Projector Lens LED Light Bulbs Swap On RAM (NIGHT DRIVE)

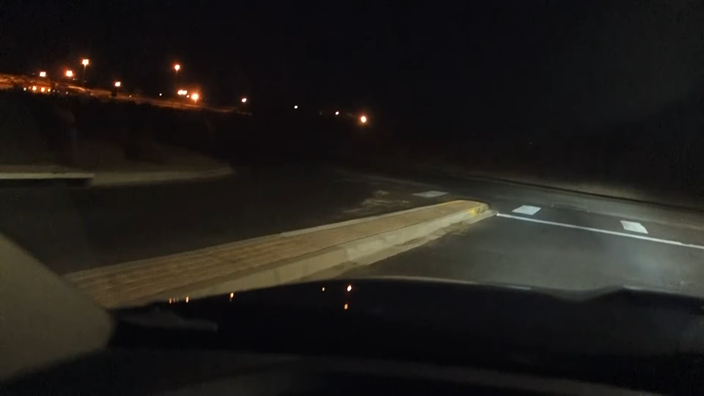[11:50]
So, we did fix that. But, I think there's another issue that I didn't pay attention to when I took off with the truck. Which, I'll look at that once I stop. But, I'm just going down this kind of like a semi-dark road. But, look how it lights up, my dudes. Crystal clear. Like, whoa. Whoa. Like I said, I put everything down in the description below. Look at this, my dudes. So, we're going to go right here past this light post.
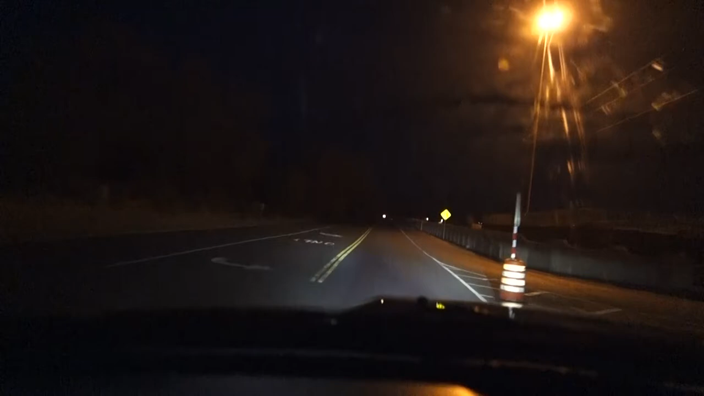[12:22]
And then, I'm going to hit my brights, my longs. You guys are going to see. Wow. That's my longs, my brights. That is freaking awesome. And then, back to my lows. My dudes, like in person, is like phenomenal. Let me hit the longs again. Boom. Light up all the way down there. My dudes. It's not doing so much on camera. But, trust me. These LEDs are worth it. And, it's more like a wide thing, I guess. Because, I also see kind of wide-ish. More, I have like a wide view.
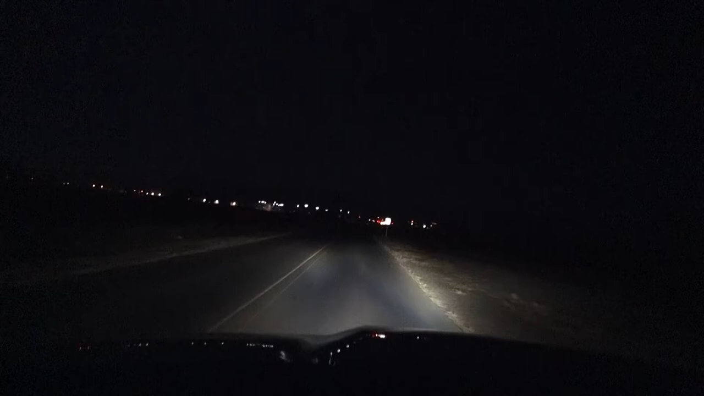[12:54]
But, I can see the road like crystal. Like, it's beautiful. When I put these on the Miata, they're the same thing. Different brands, but LADs. But, wow. I love it. This was a good purchase, my dudes. Like, like I said, just that wiring problem that we had. I don't know what happened on the left side. And, the right side came out good. Like I said, it was just a wiring issue. I'll try to fix it later. But, I'm loving these lights. I am loving it.